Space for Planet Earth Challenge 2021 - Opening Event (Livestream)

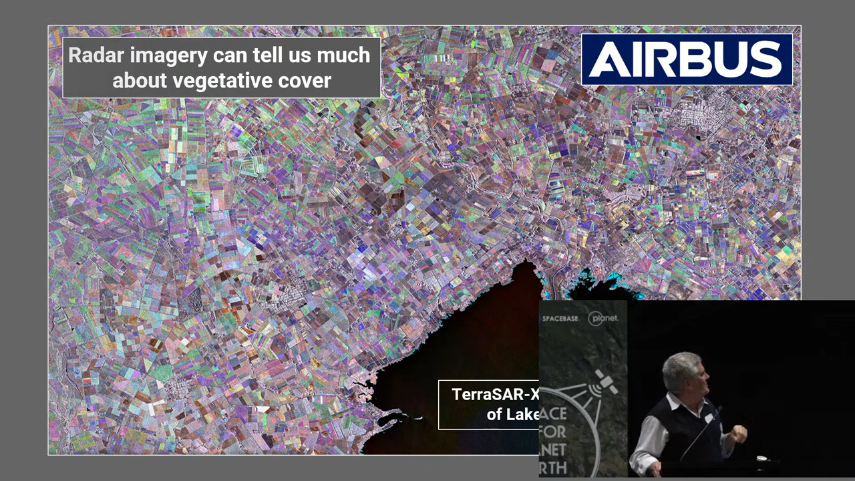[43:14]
It's actually a German satellite called TerraSAR X. That's a region around Lake Ellesmere.